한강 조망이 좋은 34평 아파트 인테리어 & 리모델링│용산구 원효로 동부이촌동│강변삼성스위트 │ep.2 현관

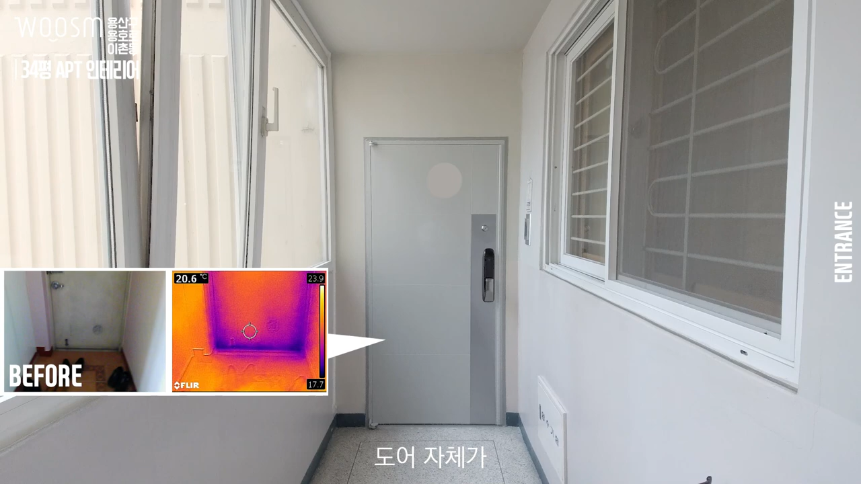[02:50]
On screen: spot 20.6°C
그 도어 자체가 단열 성능이 상당히 떨어진다는 걸 알 수가 있었어요 그래서 이제 이번 공사를 할 때 도어를 교체를 하면 좋겠다라고 제안을 했었습니다